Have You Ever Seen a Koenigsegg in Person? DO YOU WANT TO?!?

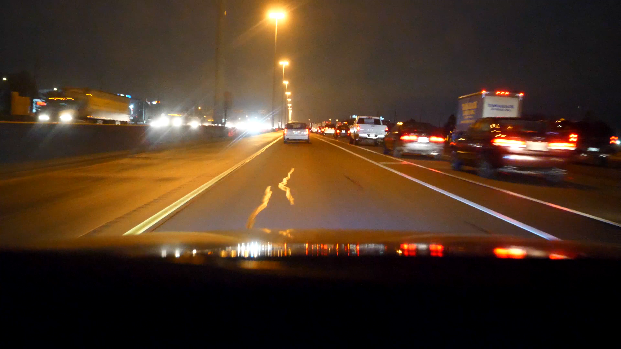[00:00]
To say that I was excited for this day is an understatement. We got up for 4:30 so that we could beat the rush hour traffic in Toronto so that we could be there for 7 o'clock in the morning. Thankfully, Olivia was in the car with me so that we could take the HOV lane and pass most of the traffic leading towards Toronto.